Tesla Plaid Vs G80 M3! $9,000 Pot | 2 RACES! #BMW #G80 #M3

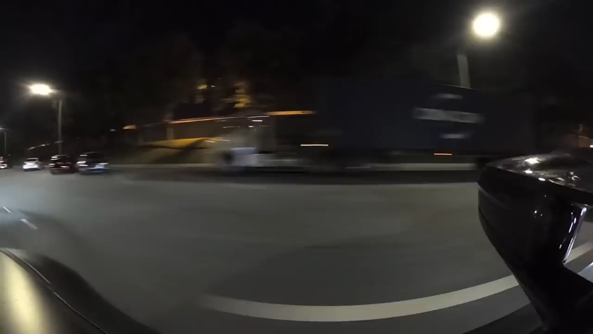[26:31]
That semi almost pulled out. Oh, semi's all honking at them.